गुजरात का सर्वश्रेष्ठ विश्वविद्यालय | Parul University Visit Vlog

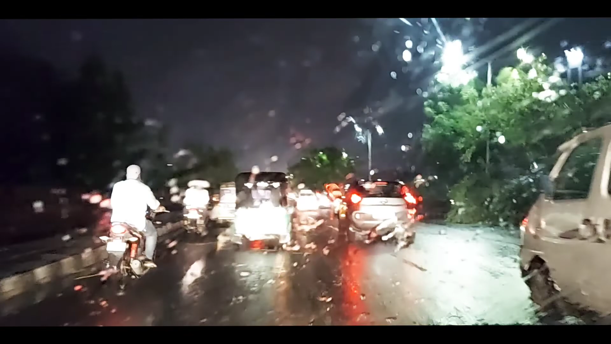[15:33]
तो गाइस हम अहमदाबाद पहुंच चुके हैं और अहमदाबाद ने हमारा स्वागत बारिश से किया है। बारिश फुल हो रही है गाइस, आप देख सकते हो,
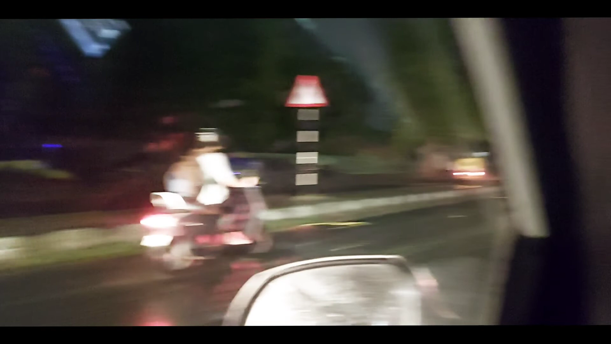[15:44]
ये देखो ब्रदर, मजा आ रहा है बारिश में ड्राइविंग करने का।
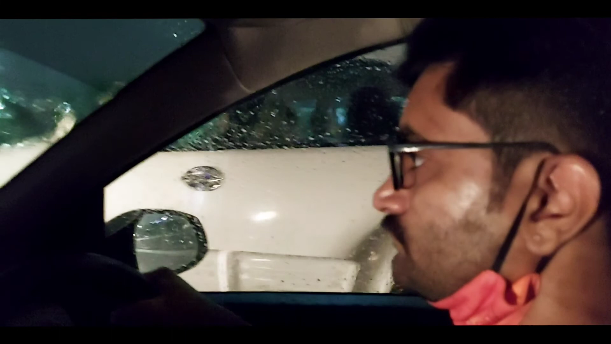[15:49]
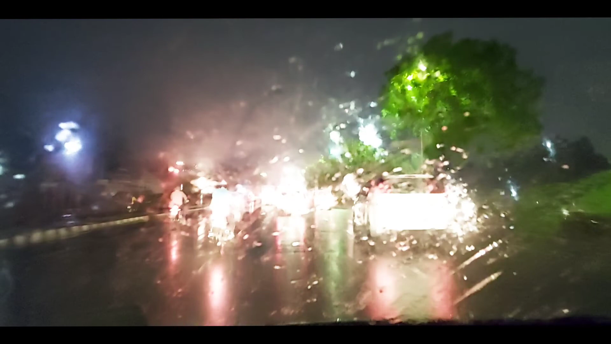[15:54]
नर्वस आ गया भाई बारिश में ड्राइविंग करने में। ये देखो
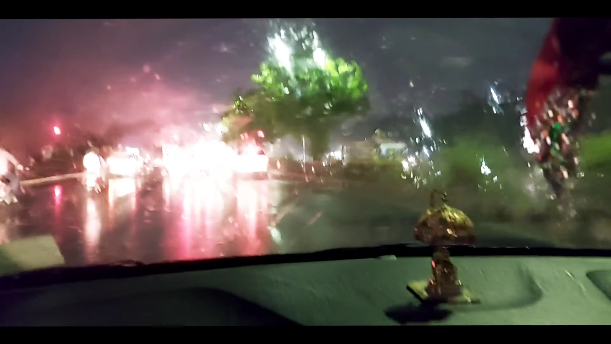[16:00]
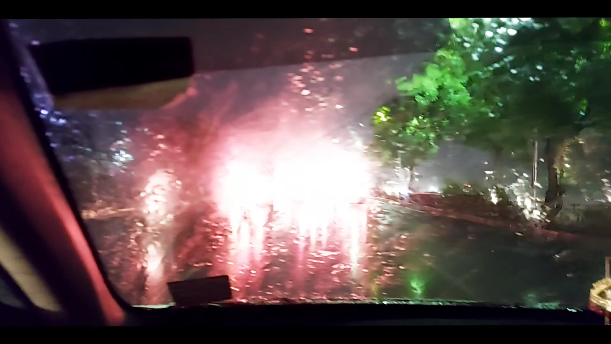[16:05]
अभी हम रिटर्न आ चुके हैं और बहुत सारी बारिश हुई है यहाँ पे,